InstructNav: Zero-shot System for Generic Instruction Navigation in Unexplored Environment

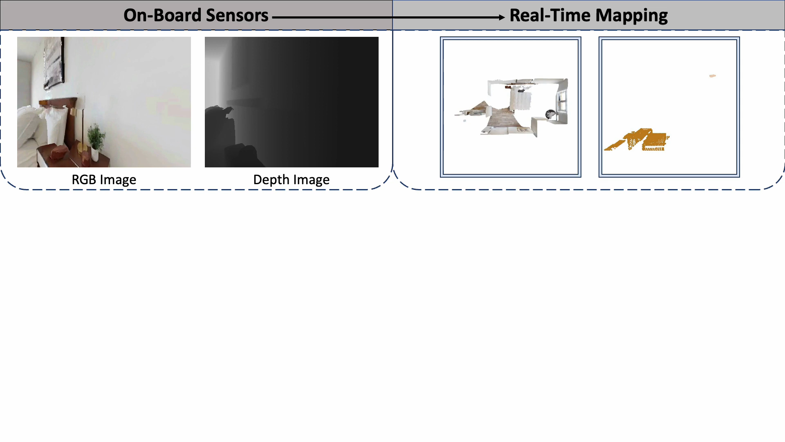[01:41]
Then, our method will based on a panoramic image and the map information to make plans.
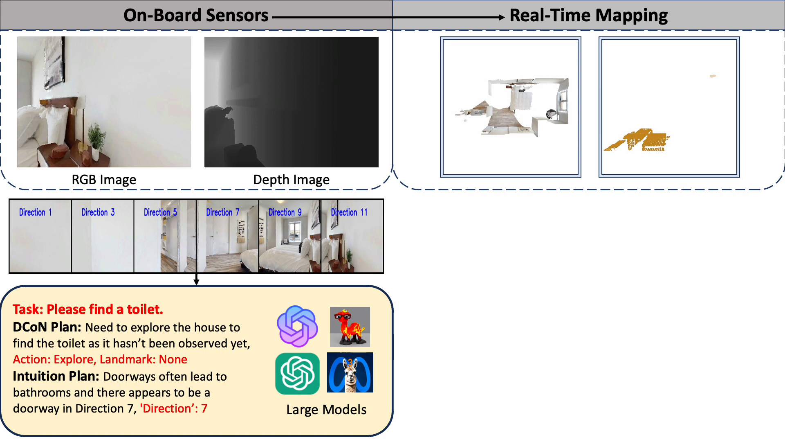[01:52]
The dynamic chain of navigation plans an action and a landmark. A vision language model is utilized to choose the best direction. Then, all the planning results will be translated into different types of value maps.